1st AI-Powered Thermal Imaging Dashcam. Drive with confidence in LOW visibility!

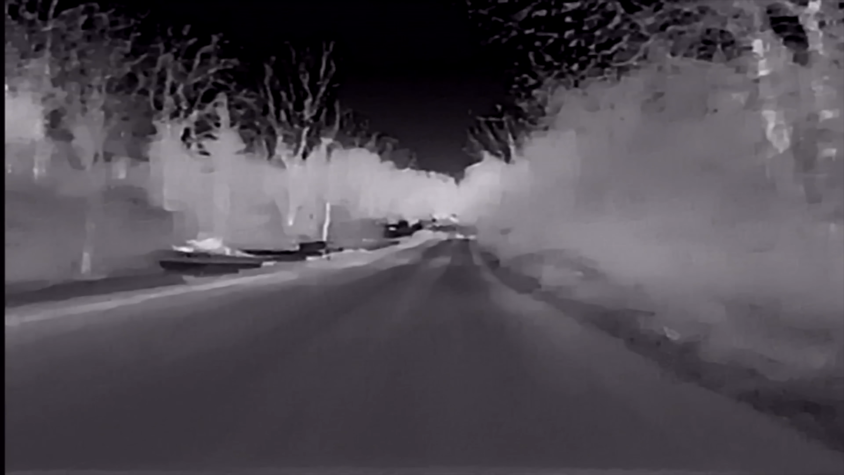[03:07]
You can drive with confidence knowing that you could see the deer further than your eyes could pick it up.
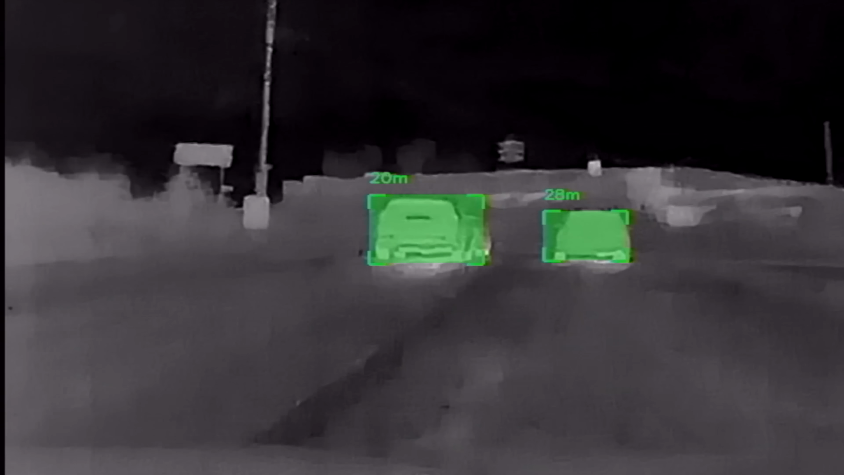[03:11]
Or again, in the fog or rain, if there's a vehicle that's stopped and you can't see it because you're driving, sometimes it's too late to hit the brakes.
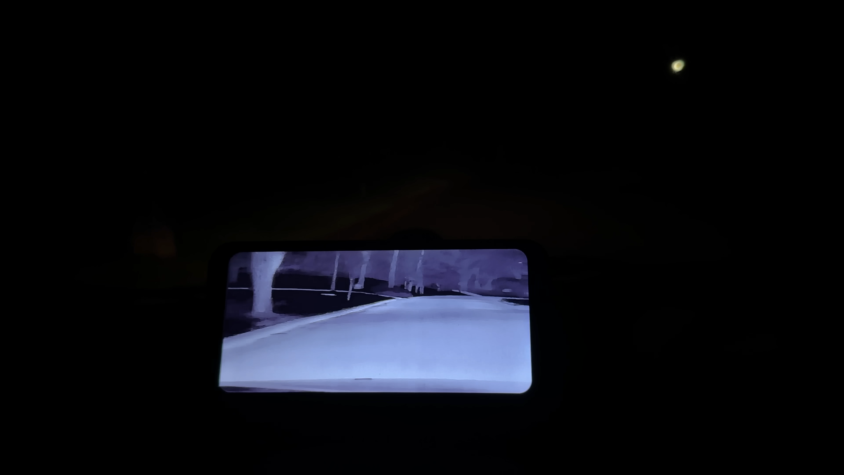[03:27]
but I can easily see the screen and know that there's nothing popping out at me. No one's walking across the road, no animals.
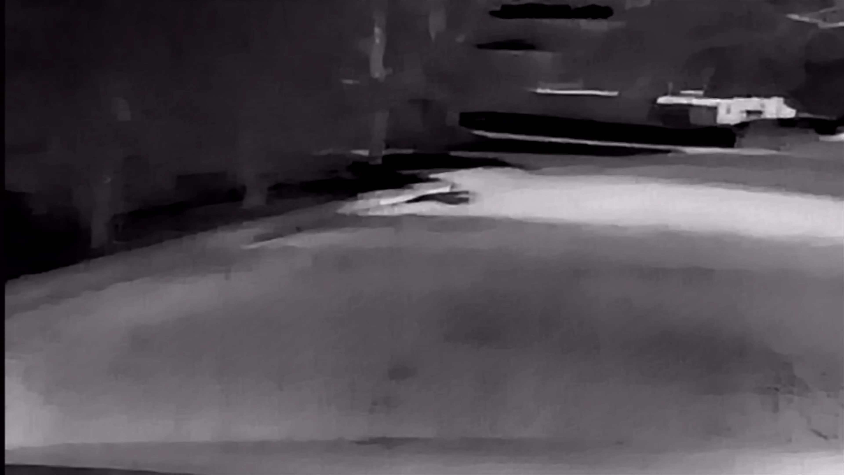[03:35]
So that's a really nice peace of mind there.
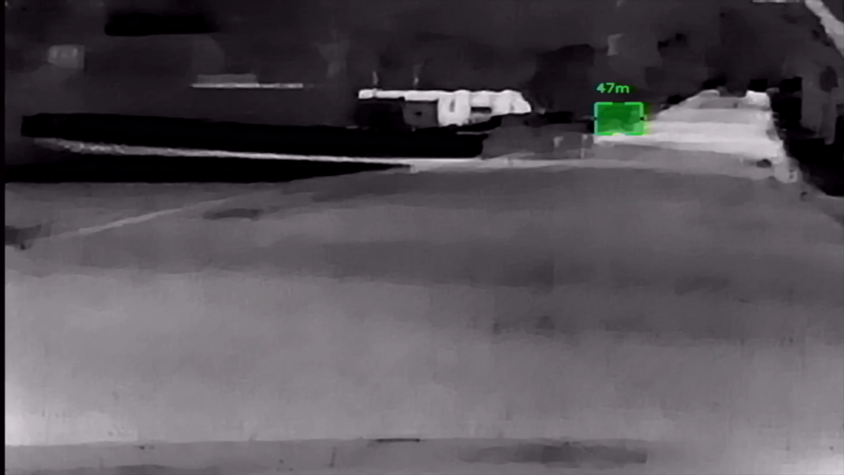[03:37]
Here comes some cars on the side. It picks them up really easily, quick. Look at that.
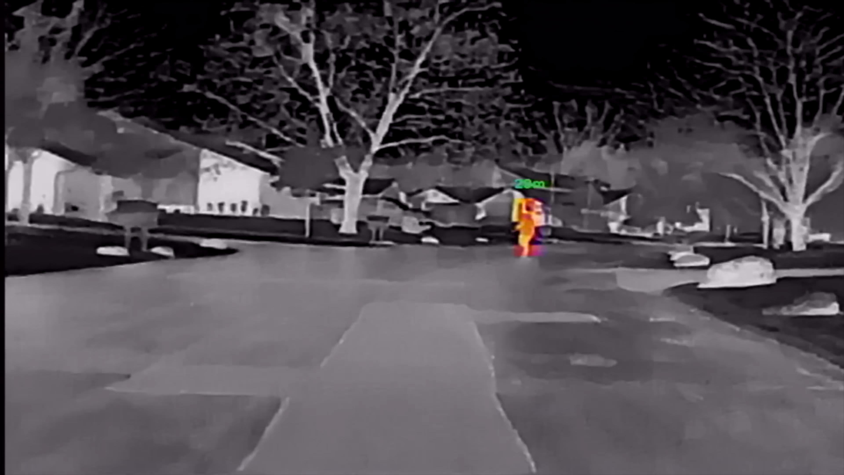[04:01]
You know, if you see Bigfoot or something like that and you want proof of it, you can hit the record button and it would have captured that. And you can see it all on this 6.25 inch high definition screen, which kind of looks like a smartphone.